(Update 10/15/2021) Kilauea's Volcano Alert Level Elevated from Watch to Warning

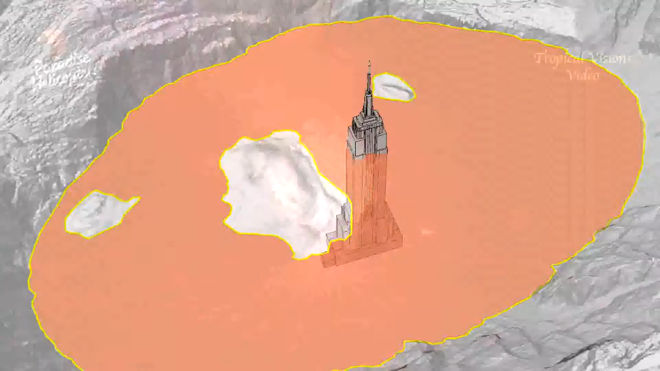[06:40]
The Hawaiian Volcano Observatory recently published a graphic illustrating how deep the lake is,
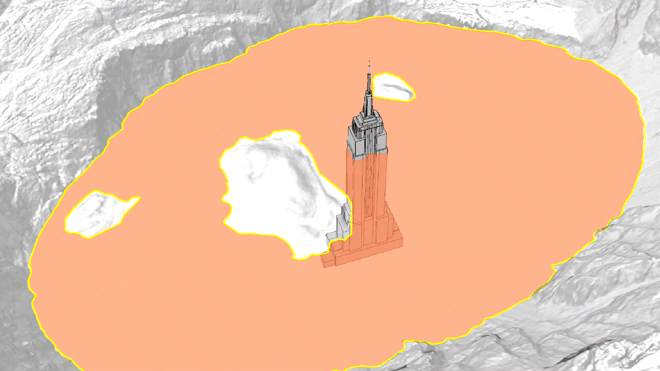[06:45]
showing how if New York City's Empire State Building was placed at the bottom of the crater, the lava lake level would be as high as the 70th floor.